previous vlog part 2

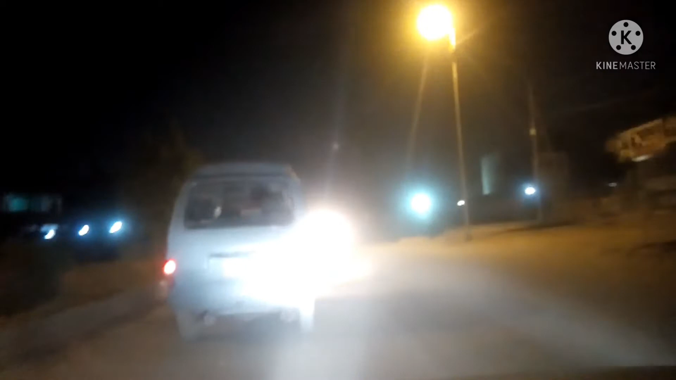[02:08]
आके थे सरनाटा बहुत ज्यादा हो अरता सर्दी की राते हैं और गाड़ियां भी बहुत कम नजर आ रहीं थी रोट पर